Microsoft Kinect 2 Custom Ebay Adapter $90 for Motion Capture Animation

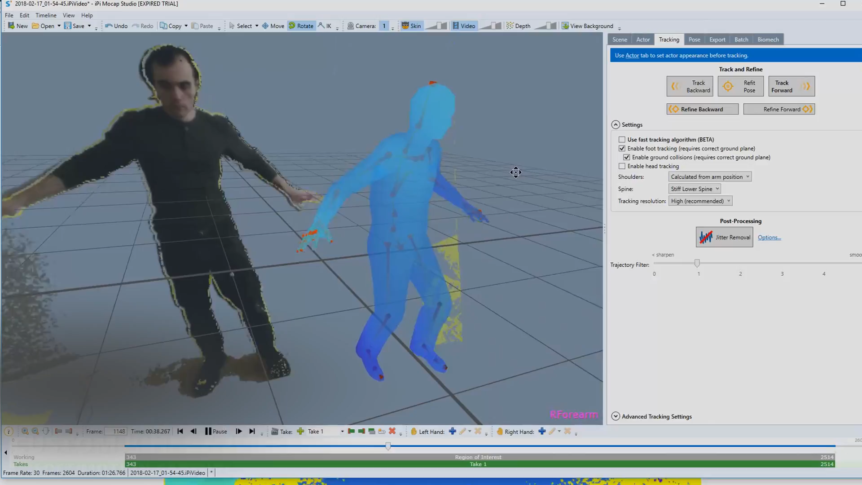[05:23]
So now that we unboxed the Connect 2 camera, let's plug it into some motion capture animation to test it and see how well it works.
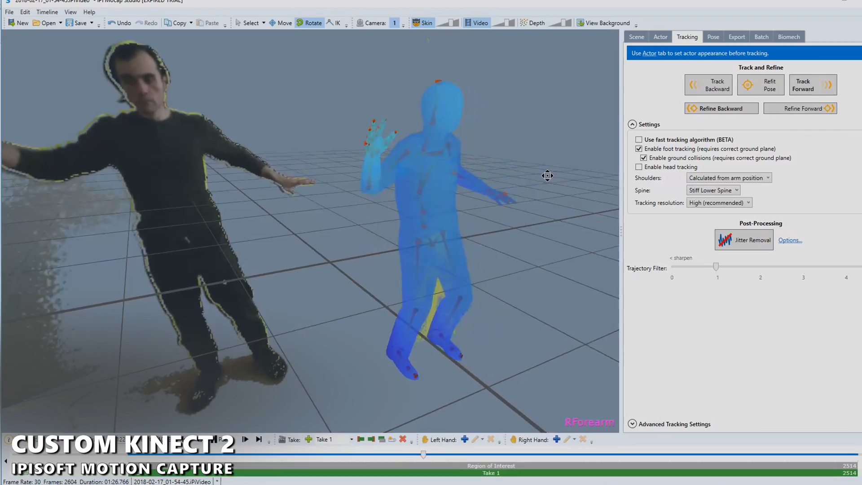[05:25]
I am using iPiSoft, uh, software. All right.
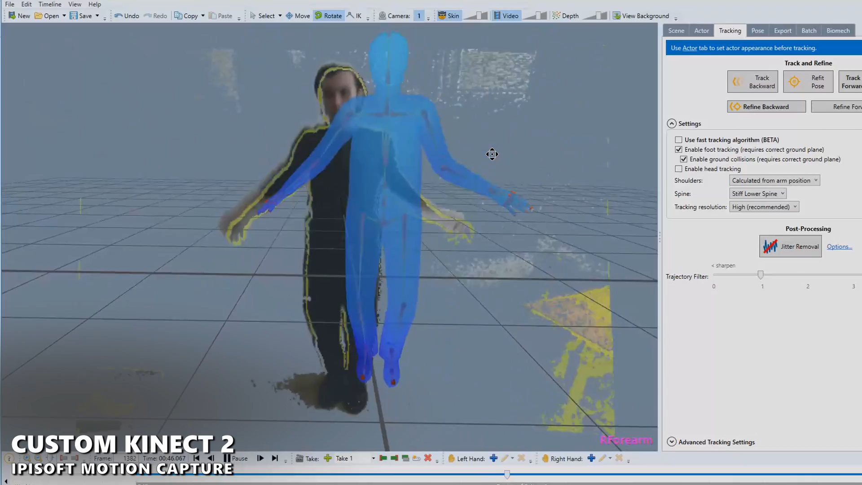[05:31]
And as you can see here, the software recognizes the camera right away. I did not have to install any drivers.
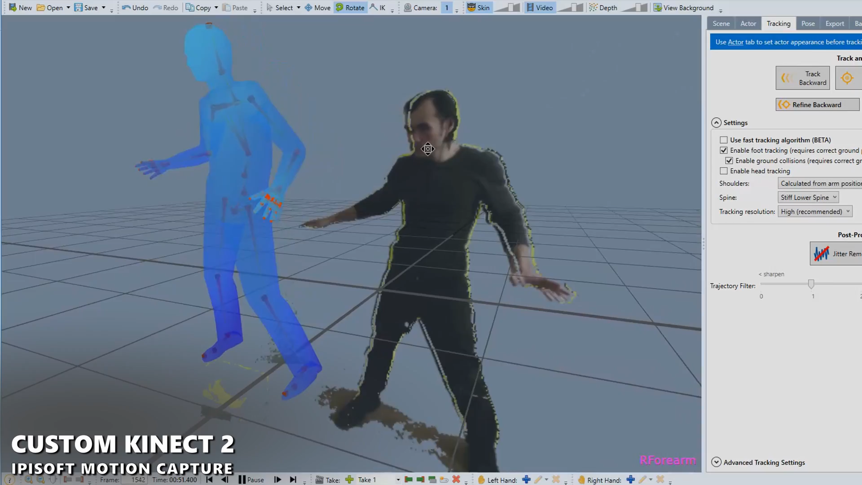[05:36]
Uh, as soon as I booted up the system, it says Connect 2 ready to go. Press record. All right.
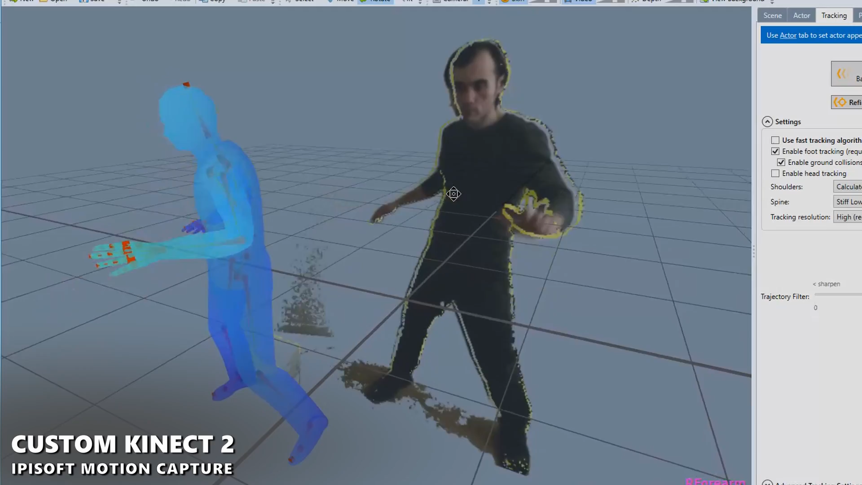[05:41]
And as you can see right here, the Connect 2 is working very well and capturing the animations.
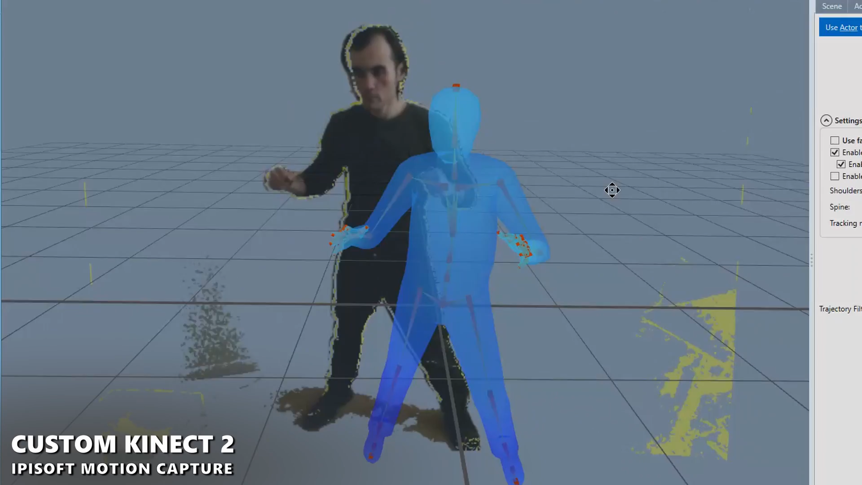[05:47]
And I'm looking like a jackass doing all these little weird motions against the wall. And for comparison sake, I decided to do a little quick comparing with the old Xbox One Connect camera.
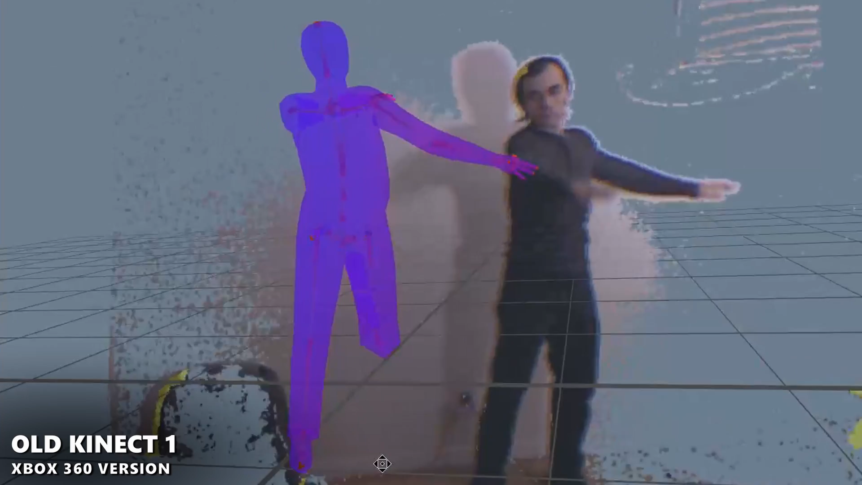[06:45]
If you just look at the, uh, video clip in the background, or I, uh, again, I'm looking like an idiot doing all these weird motions.
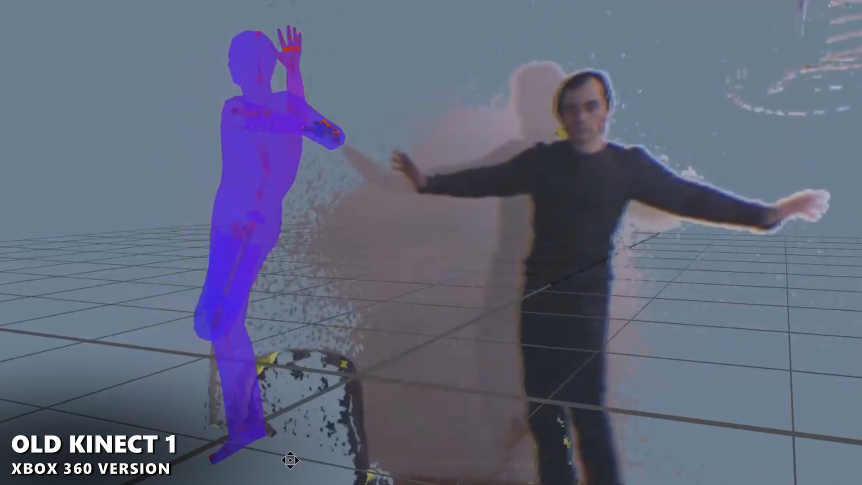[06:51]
So the motions are competent with the old Xbox Connect 1.
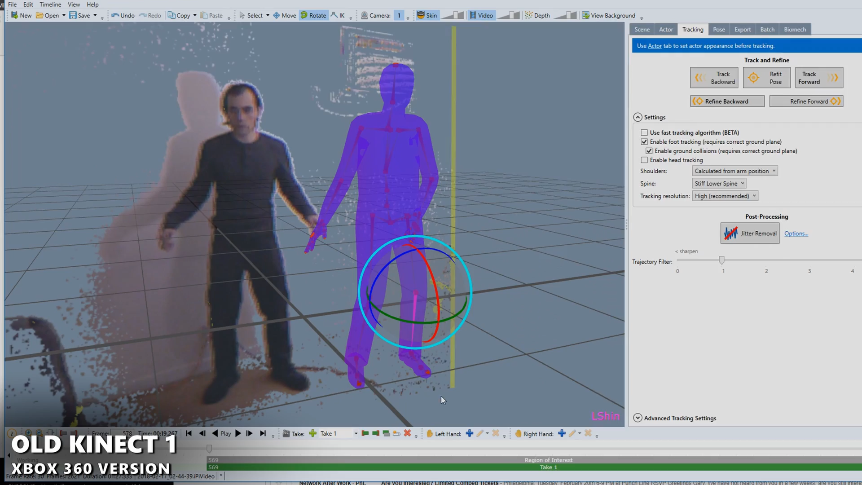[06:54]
Uh, but you know, they're not as good as the Connect 2.
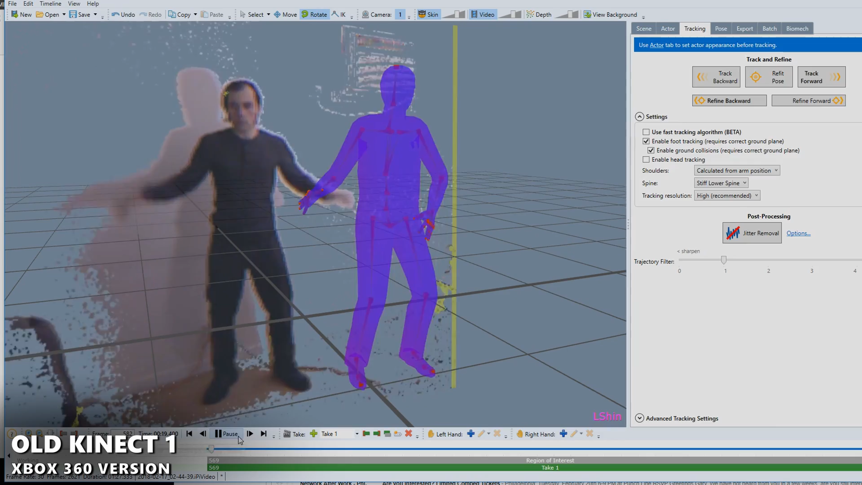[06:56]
Uh, you see it gets confused a little bit more often.
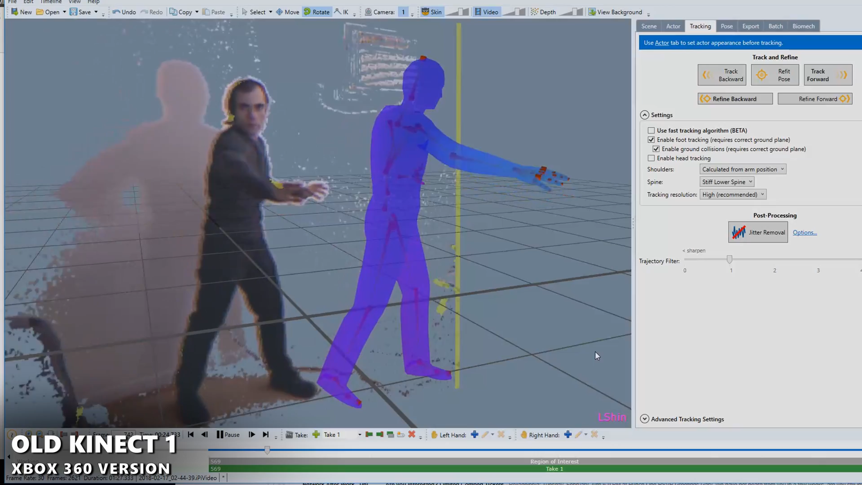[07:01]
You have to do a little bit more tweaking in the motion capture animation software to get this perfect.
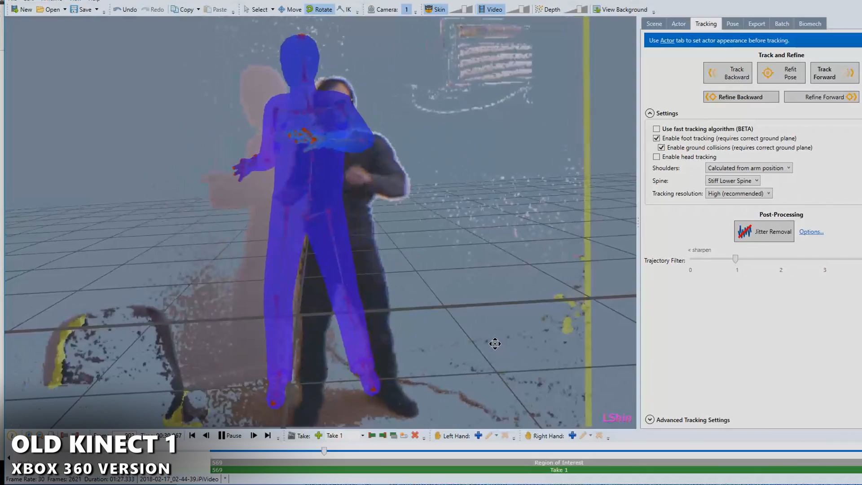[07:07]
So what's great about these custom mods is true motion capture animation studios. You really need to have multiple cameras, uh, when you're doing motion capture,
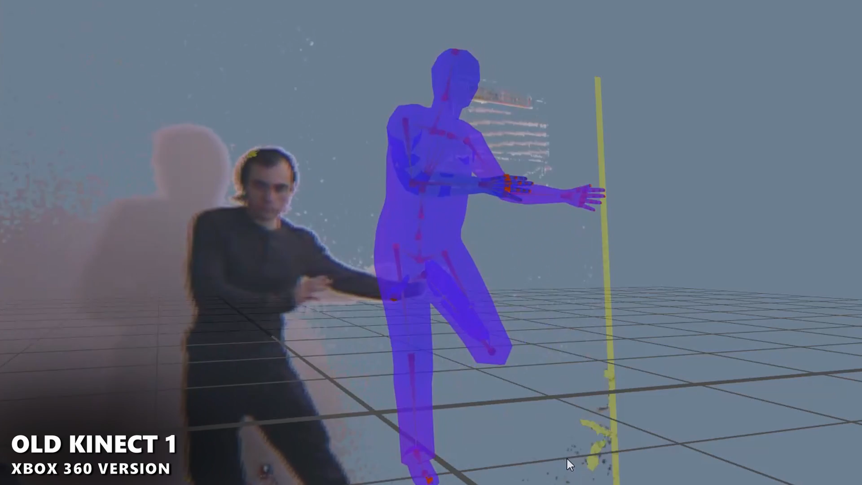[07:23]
That's one of the reasons I wanted to upgrade from the old Xbox camera, because the old Xbox camera got very easily confused, uh, when you did 360s.
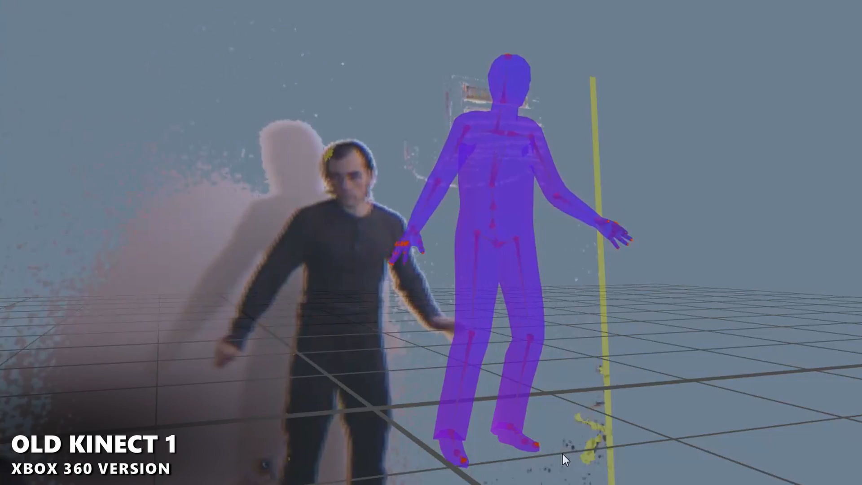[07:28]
And that's a very hard thing to capture.
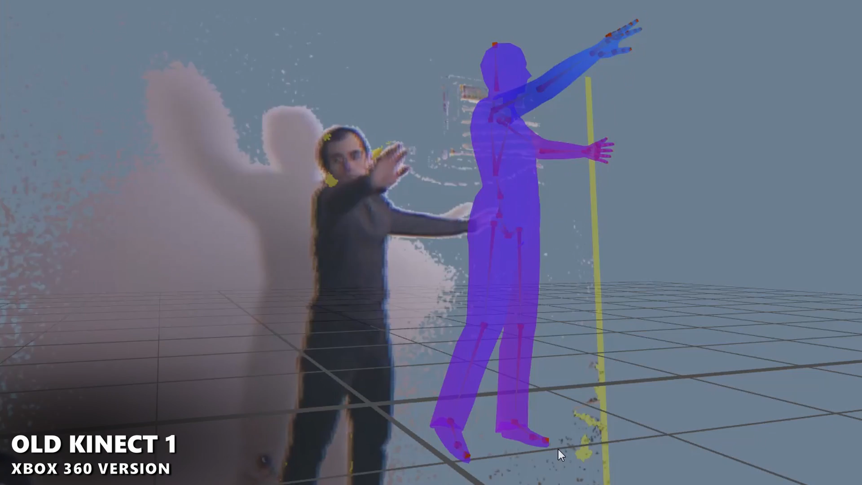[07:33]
Uh, the Connect 2 has much better sensitivity, much better resolution. All right. And so now it's great. Now everyone can afford, uh, Connect 2 cameras in multiples,